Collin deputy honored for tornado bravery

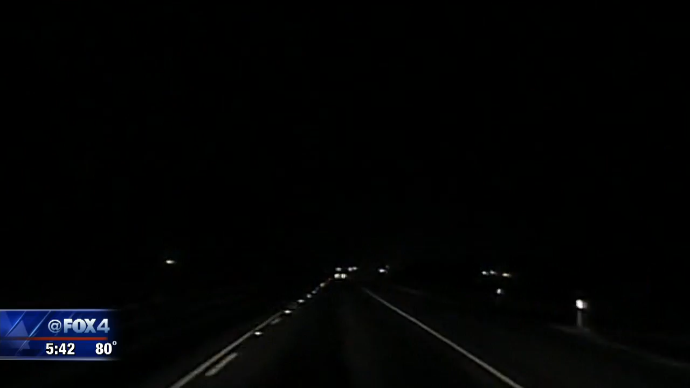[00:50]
I got dressed, jumped in my vehicle and went over to Giddyup Go and told the kid there to get in the cooler. And there was a tornado coming and I drove up to Hilltop Grocery.